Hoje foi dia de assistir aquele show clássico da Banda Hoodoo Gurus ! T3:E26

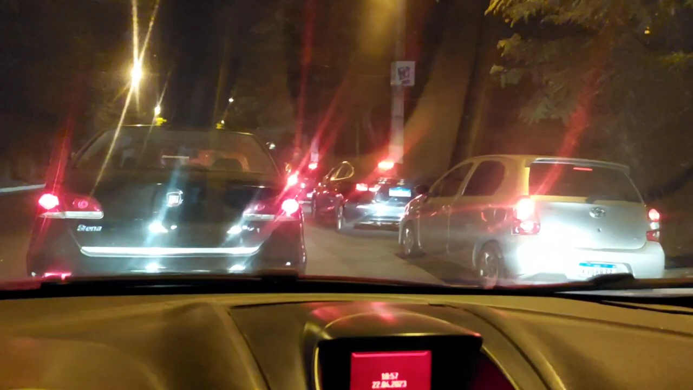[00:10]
Olha aí, já comecei a noite hoje pegando esse bom e velho engarrafamento aqui no acesso aqui de Piratininga, né? Tô indo no show do Rudo Gures. Vamos comigo? Vou curtir esse engarrafamento aqui e já volto.